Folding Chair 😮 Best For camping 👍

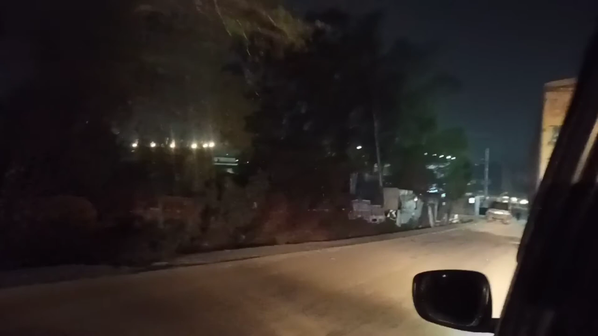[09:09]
तो गाइस अब पहुंचने वाले हैं झड़मजरी यानी कि शिवाली नगर बहुत जल्द।
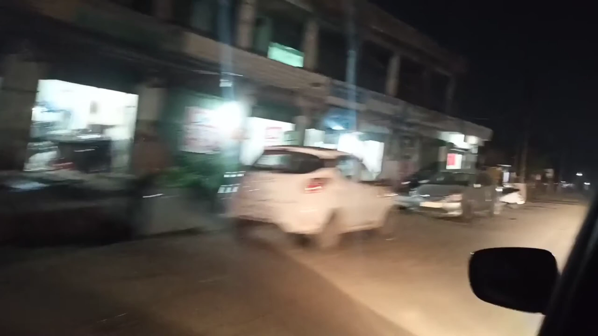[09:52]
ये अब यहाँ आ चुका है यहाँ का पुल,